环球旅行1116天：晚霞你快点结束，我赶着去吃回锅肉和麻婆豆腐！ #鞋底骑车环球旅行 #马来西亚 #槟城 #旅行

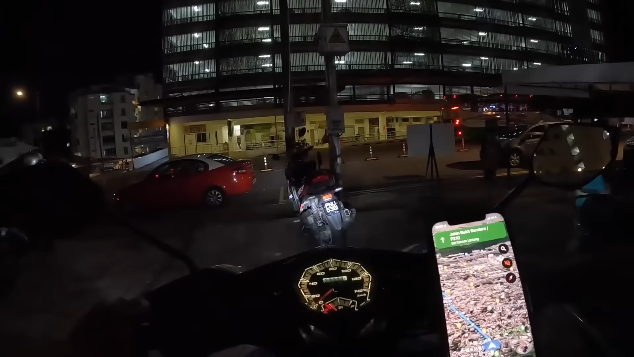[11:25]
还好我有摩托车有那么多人下来都在那等出租车